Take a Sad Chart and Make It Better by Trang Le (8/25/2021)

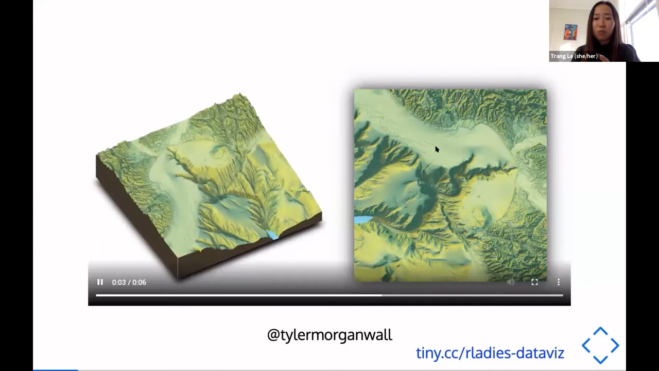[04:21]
sure it it can probably be done with you know just this one on the right with a 2d but i think the the 3d does give you this you know depth um perception